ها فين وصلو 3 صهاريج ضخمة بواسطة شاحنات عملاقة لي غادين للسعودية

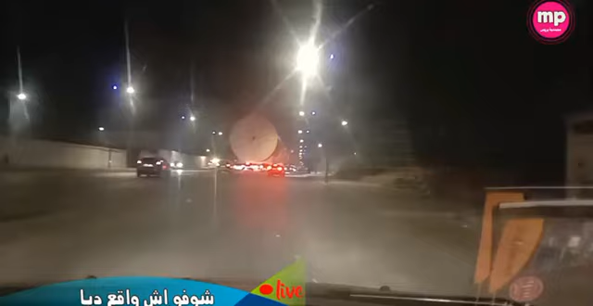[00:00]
إذن مشاهدي محمد يابريس، السلام عليكم في هذا البث المباشر اللي كنقول لكم مباشرة من طريق زناتة بين المحمدية وميناء الدار البيضاء، بحيث أنه هذا السهريج العملاقة اللي تحركت وبخذت الانطلاقه ديالها من حي انسي من مدينه الدار البيضاء، بالضبط من البرنوسي.
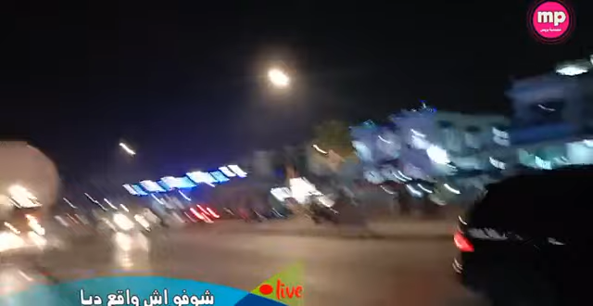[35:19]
إذن مناظر جميلة بعدا كننقلوها لكم في هذه المناطق هذه اللي فيها عدد من المقاهي الجميلة في الطريق ديال زناتة.